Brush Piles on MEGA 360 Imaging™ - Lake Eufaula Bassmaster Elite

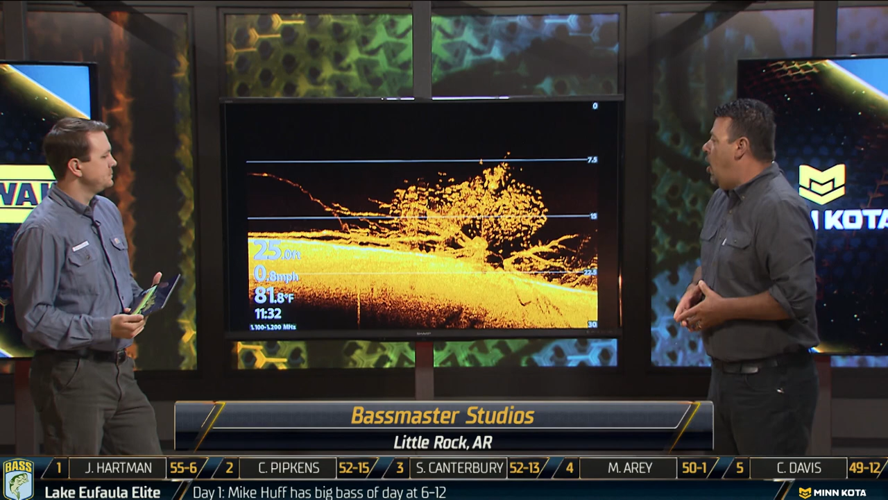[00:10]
On screen: water 81.8°F, speed 0.8 mph
they actually went out on the lake and got us a screenshot of what a brush pile looks like beneath your boat. And if you take a look at this, here's the bottom of Lake Eufaula right here, and then you'll see that brush pile with the branches
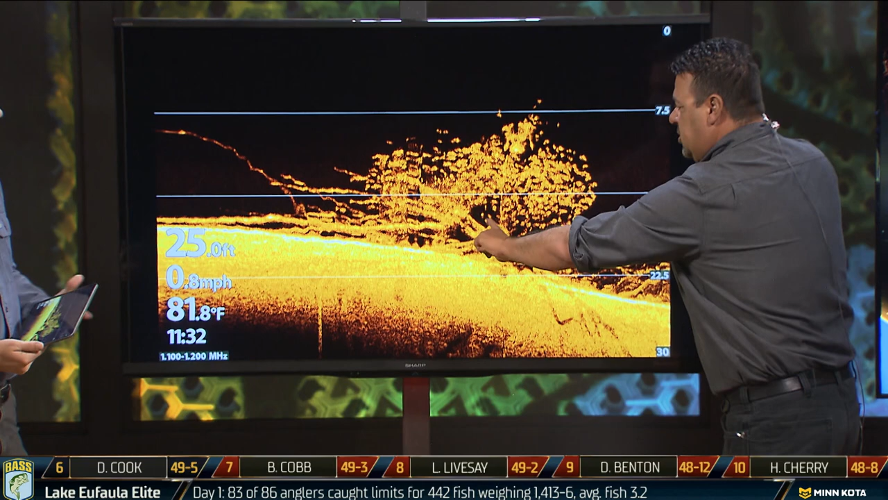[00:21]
On screen: water 81.8°F, speed 0.8 mph
coming out with a pile of bait above it with the bass beneath it.
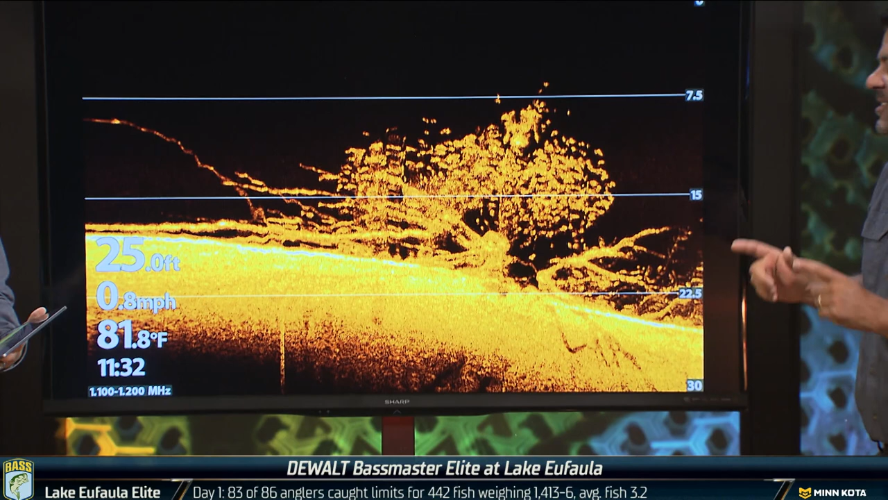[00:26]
On screen: depth 25.0 ft, water 81.8°F, speed 0.8 mph
But the other side of this is a lot of the technology that these guys are using.
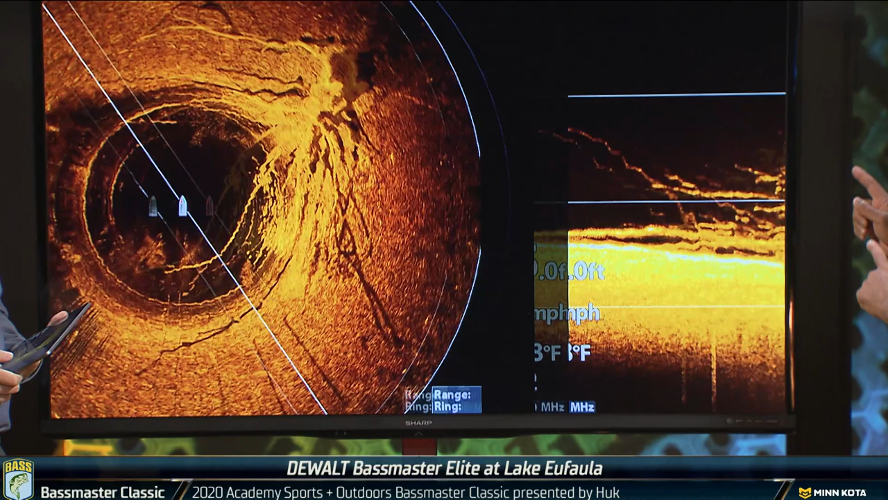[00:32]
Ronnie, let's go to what's called Mega 360, and here's what it is. You see the boat in the center, okay, with this 60-foot radius.
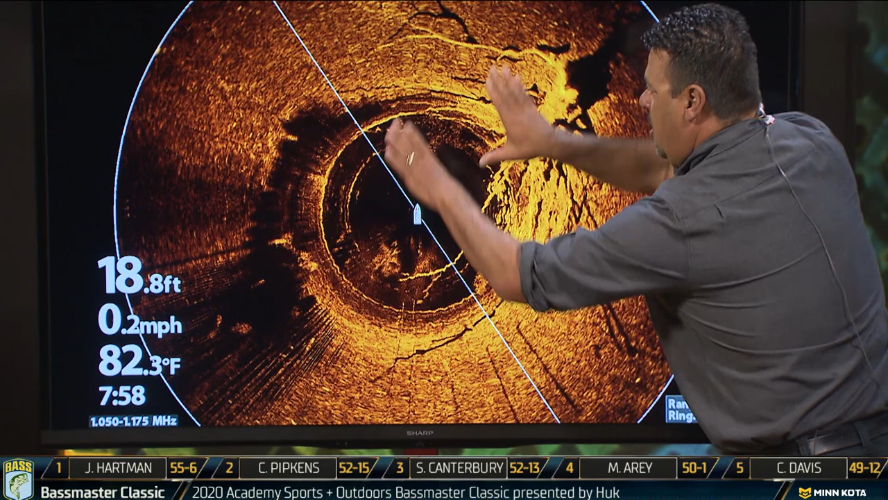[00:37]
On screen: depth 18.8 ft, water 82.3°F, speed 0.2 mph
It's basically underwater sonar to show you. Right here, you would want to make that cast. Here's your brush pile off to about 2 o'clock, and you see that brush pile at about 30 feet from your boat.
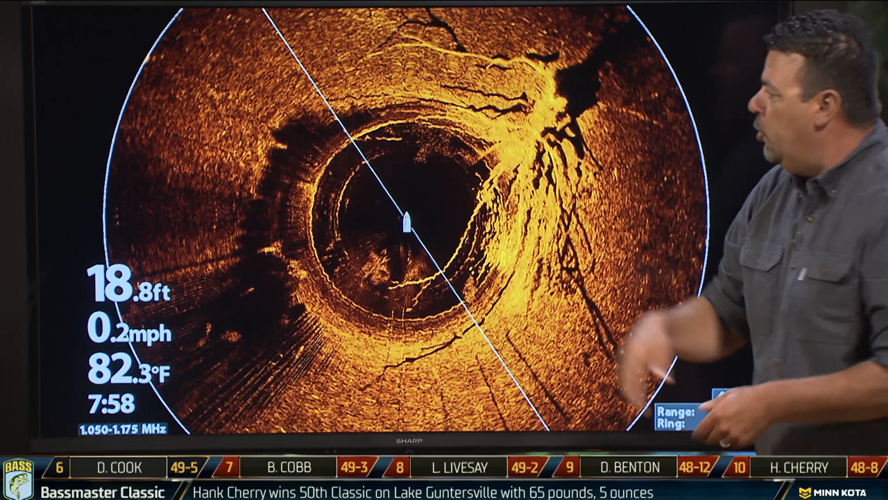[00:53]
On screen: depth 18.8 ft, water 82.3°F, speed 0.2 mph
So you basically make a cast at 2 o'clock, and you will come right through that brush pile. And we've said this enough, it's a law of average.
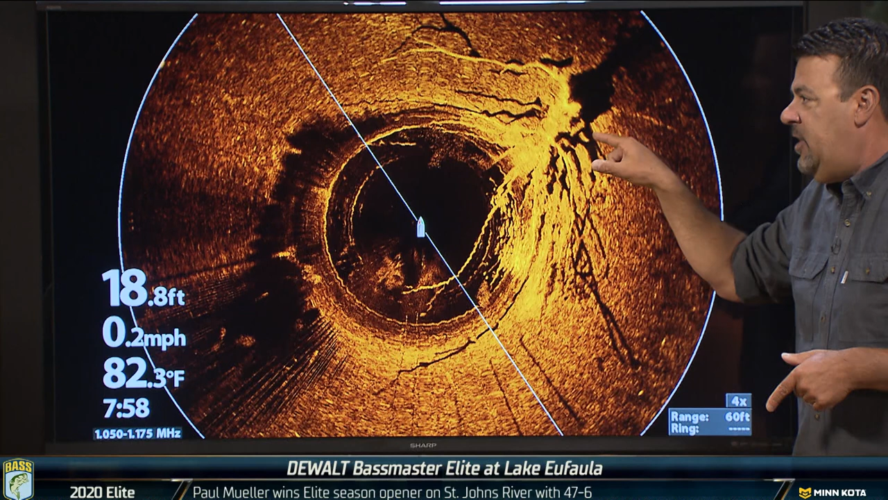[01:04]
On screen: depth 18.8 ft, water 82.3°F, speed 0.2 mph
If you can hit 50 of those a day, and trust me when I say this, there are tens of thousands of planted brush piles in this lake. If you can hit as many as possible,
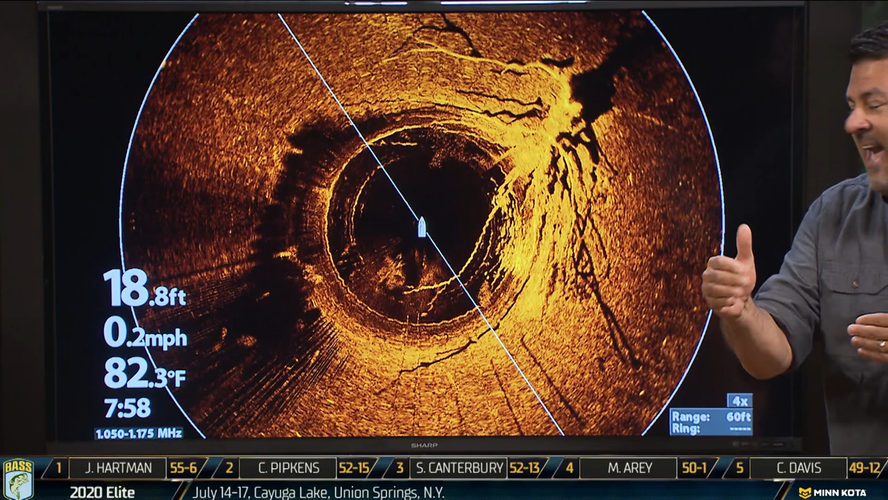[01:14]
On screen: depth 18.8 ft, water 82.3°F, speed 0.2 mph
make three to five casts to these brush piles throughout the day, somewhere you will catch five big ones. And they say, Z, you wonder, how can I tell this is a good brush pile, or how can I tell how tall it is via this view?
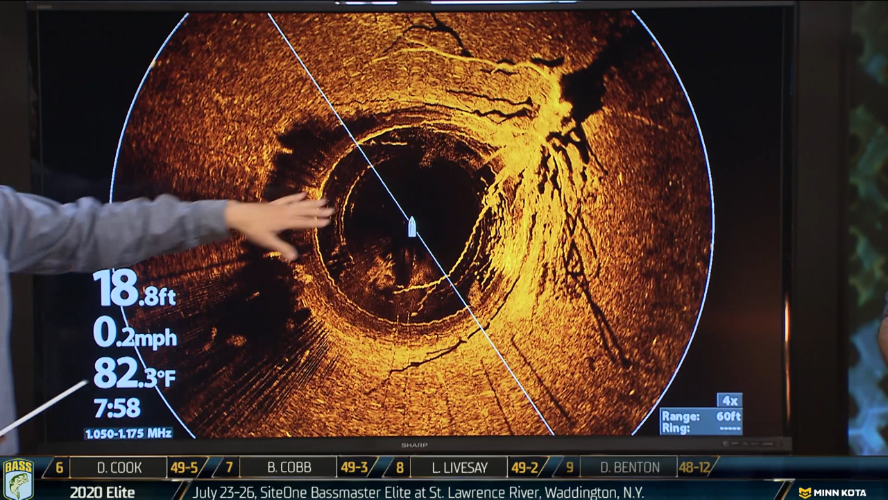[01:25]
On screen: depth 18.8 ft, water 82.3°F, speed 0.2 mph
That's what those dark shadows, those dark shadows, it's showing that that sonar is going to ping that brush pile,
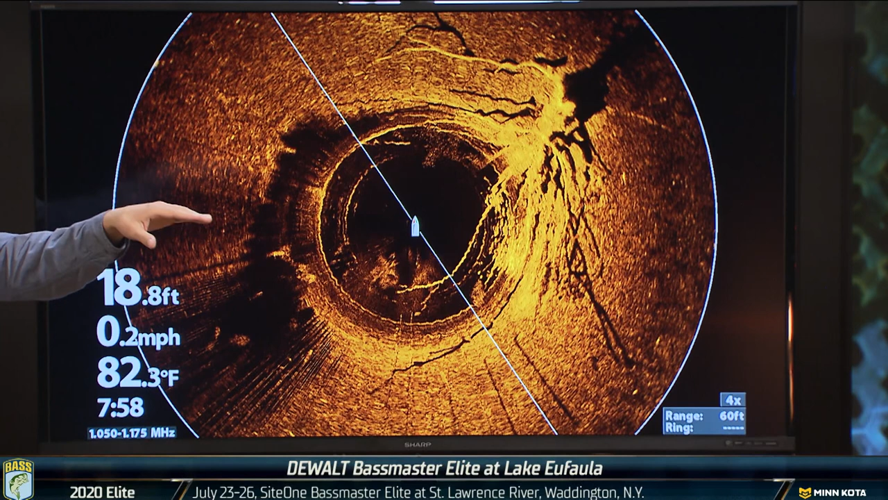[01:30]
On screen: depth 18.8 ft, water 82.3°F, speed 0.2 mph
and however long that shadow is, that's how big that brush pile is.
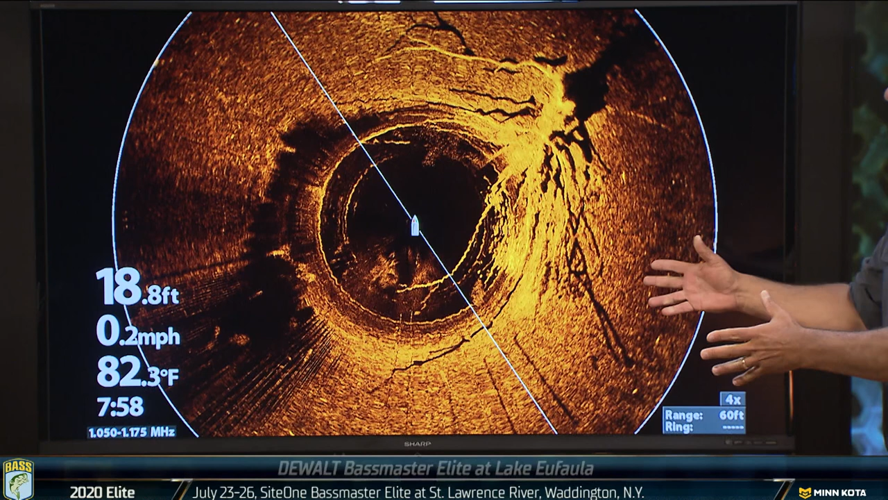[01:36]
On screen: depth 18.8 ft, water 82.3°F, speed 0.2 mph
And for somebody at home, some of these brush piles are, the radius of them, they're enormous.
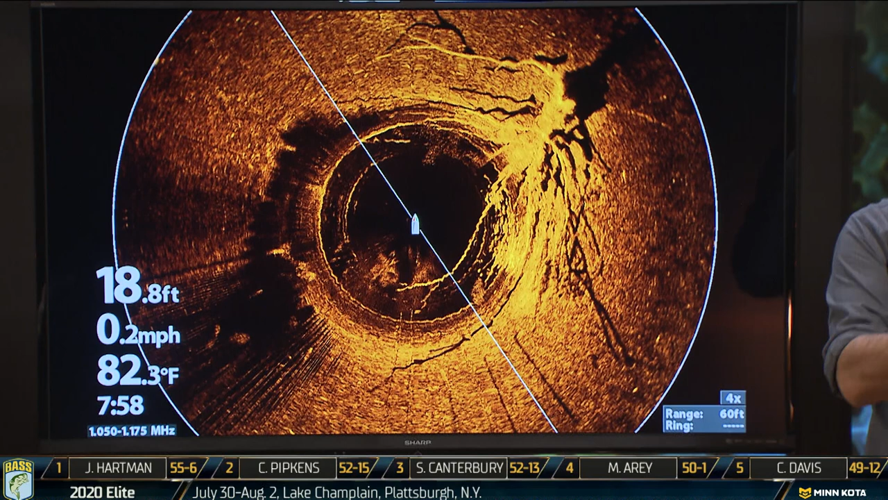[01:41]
On screen: depth 18.8 ft, water 82.3°F, speed 0.2 mph
They're not the size of a desk. Some of them are the size of a flatbed truck, and that's how a lot of them get into this lake.